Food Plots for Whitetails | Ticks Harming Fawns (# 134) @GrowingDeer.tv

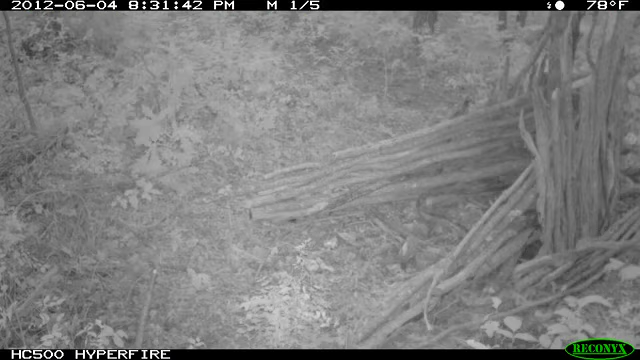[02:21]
And what's interesting, shortly after this young male was captured by the foot snare, a much larger bear,
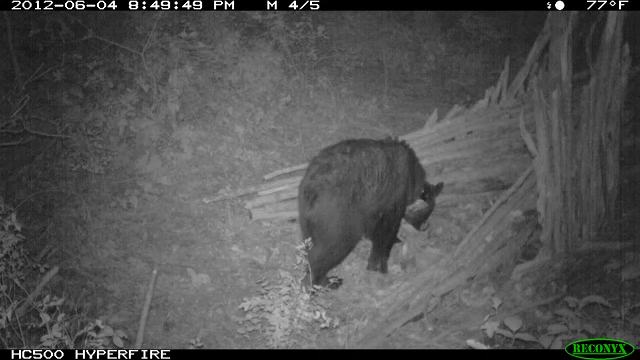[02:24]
roughly three times as big, comes trolling through the area,
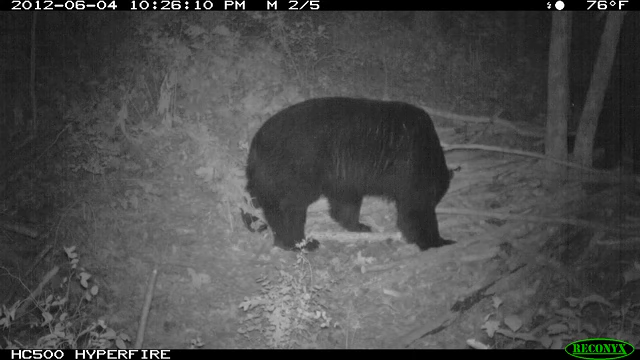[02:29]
scares the young bear around the tree while the older bear hits the bait site.